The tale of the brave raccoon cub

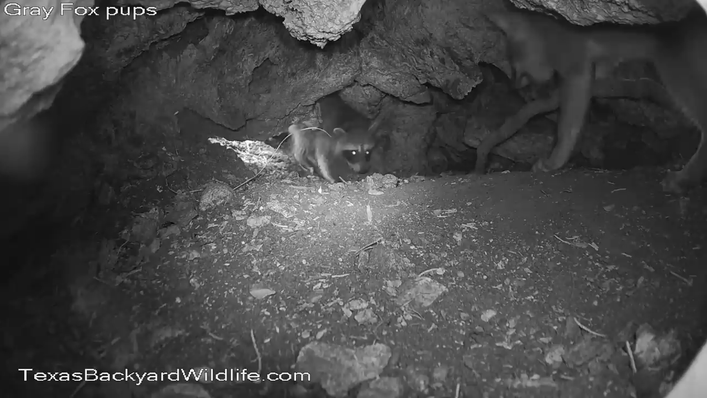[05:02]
It's crazy under there. The little fox pup isn't going to have it. Uh, and again, the question is, is there any possible way that this can end well? And it was quite distressing to watch it.
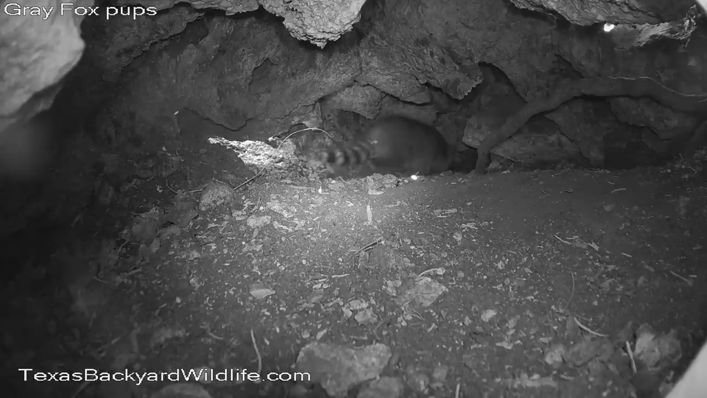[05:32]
I'll have to say, uh, uh, but the fox pup eventually left it alone. Also, the little raccoon goes in, basically buries his nose in a corner and hides as well as he can in plain sight. Uh, you know, uh, but there's nothing really to do. And, and, you know, the little fox pups come in and check on it. And after a while, it seems like they decided that, wow, I guess we have a pet here or something. And nobody's bothering it anymore.
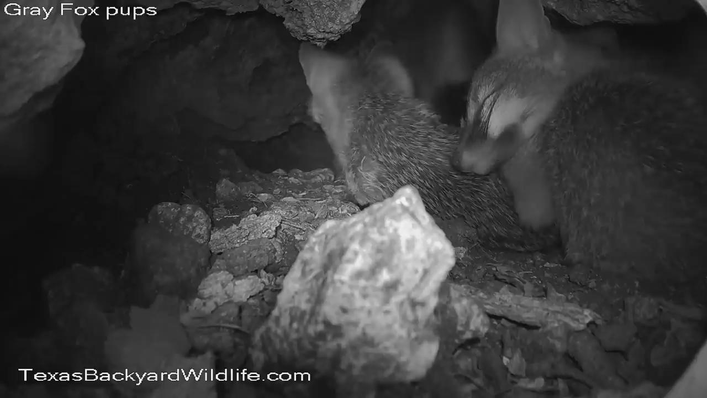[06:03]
And they'd get up, they're sleeping in there and, and, uh, fox pups will get up and kind of check on it and see if it was still there and whatnot. Well, here's the amazing thing that happens is that after everybody's asleep, 12 hours after the pup's gotten there, he tiptoes out while everybody is sleeping.
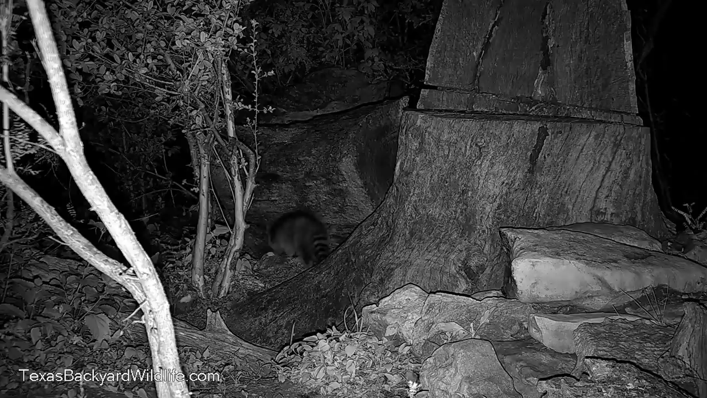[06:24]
Daddy fox is about 12 feet away from him right there outdoors. The three little ones, uh, were, or two little ones, two little foxes were in there. And this raccoon slips out of there and is gone.
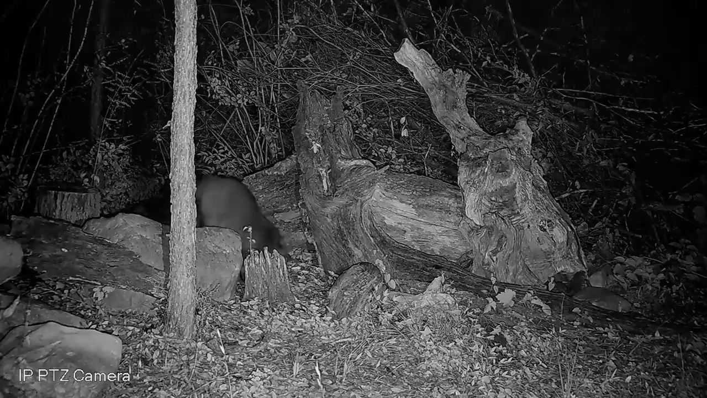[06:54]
at which point the crazy mama raccoon eventually comes looking for him, finds him, and coaxes him out of there.
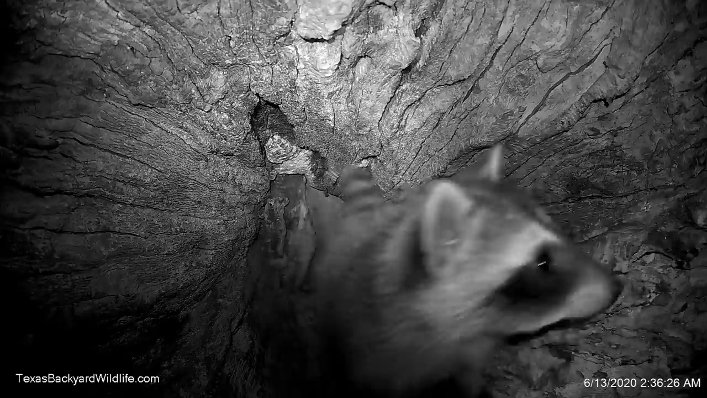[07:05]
Uh, well, I won't say coaxing, but calls him out. Uh, and, you know, they have a little,
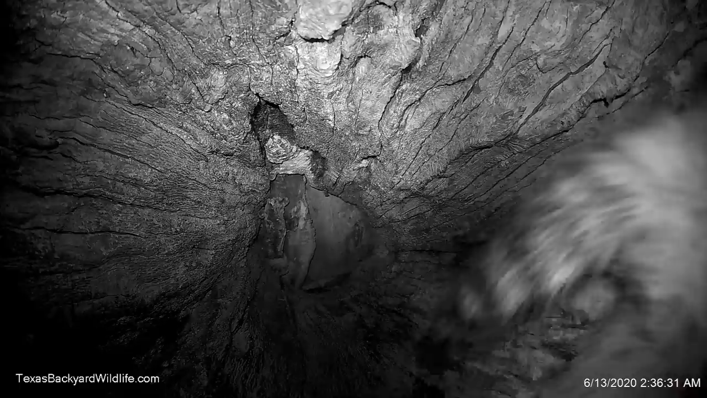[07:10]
you know, reunion love fest here of, I'm really sorry I did that. And I don't know what came over me and I'm really glad you're alive and all that. I'm sure that was all, all said in that, that reunion there, because that's the kind of thing you would do after you've almost thrown your pup into a snake pit. And they wander off into the sunrise and, so far as we know, have lived happily ever after.